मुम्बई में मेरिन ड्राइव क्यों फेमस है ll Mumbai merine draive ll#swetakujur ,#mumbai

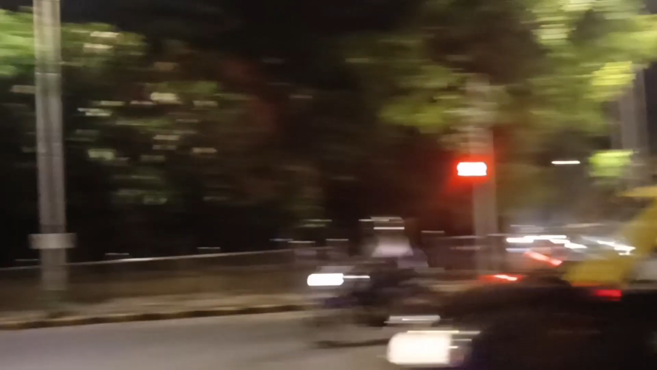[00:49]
और यहां पर एक चौक है और देखो गाड़ी कितने रफ्तार में चलती है वाव